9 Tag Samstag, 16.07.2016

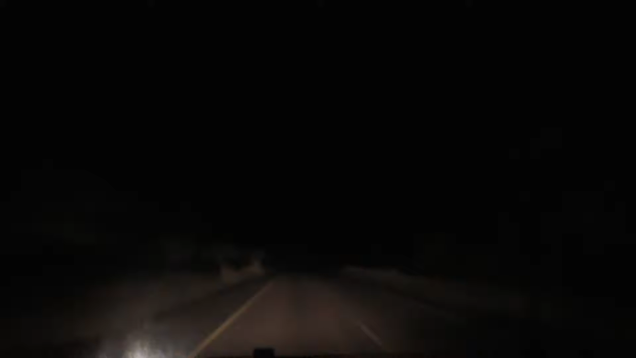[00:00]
Noch in der Nacht, bei völliger Dunkelheit, brachen wir nach Maputo auf. Vor Sonnenaufgang erreichten wir den Indischen Ozean.